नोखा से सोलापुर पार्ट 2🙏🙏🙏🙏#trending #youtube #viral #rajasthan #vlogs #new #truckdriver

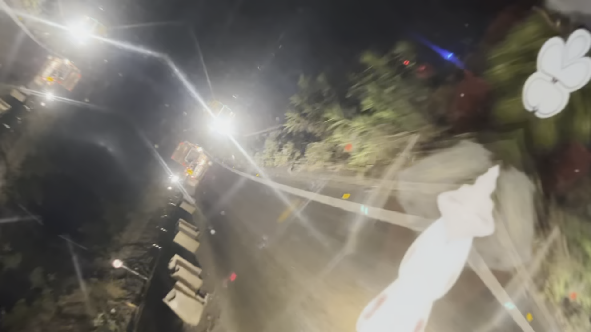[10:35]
गाट आई, गाट आईओ, गूजरी गाट, बहुत खतना गाट अधो, तो गाट करने करने हैं दो, गाटी है, थीन नमबर में,
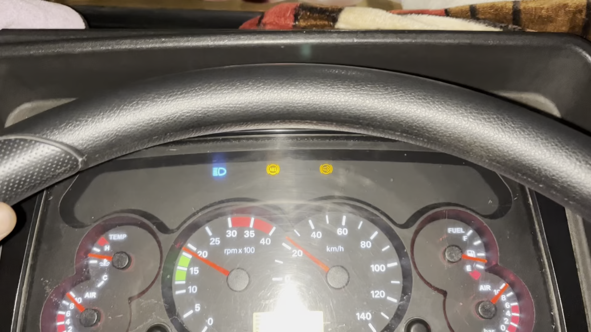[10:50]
लंबो गाट है, लंबो बाई, कि प्रेकर तरह कर रहे हैं
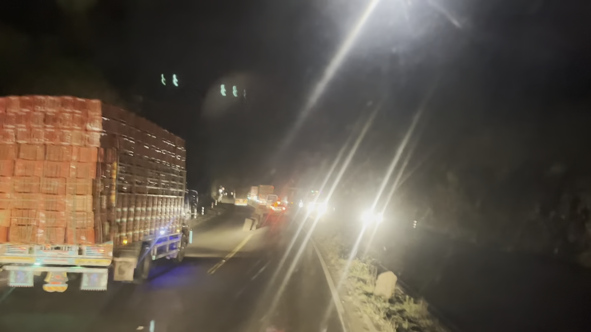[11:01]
कि आए है कि सालीस गाम जो तो खत्रना पहुंच पर गाटों लंब एलार लो सोटों गाटों और लंबो गाट हैं
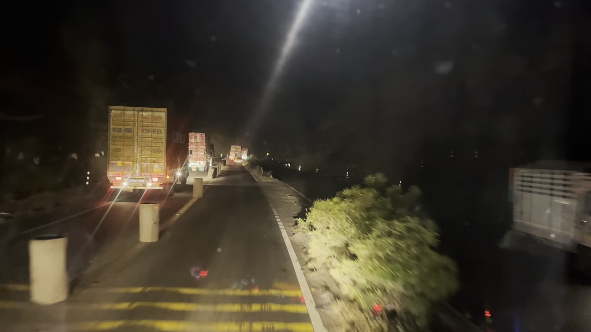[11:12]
कि गाट कान नहीं बलोग नहीं तो लंबो खंचियों कि आए ड्रमरी कान नहीं कुड़ है कि काल ड्याला भीचे मुंदो दें काटे
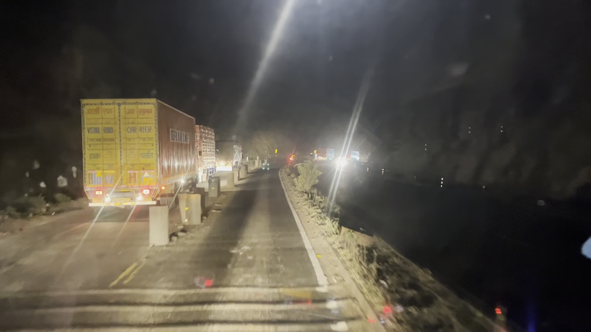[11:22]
क्योंकि बचे गाटी डाल में रुका गान तो तो भी गुंदा काटी ओ काटे देवो यह यह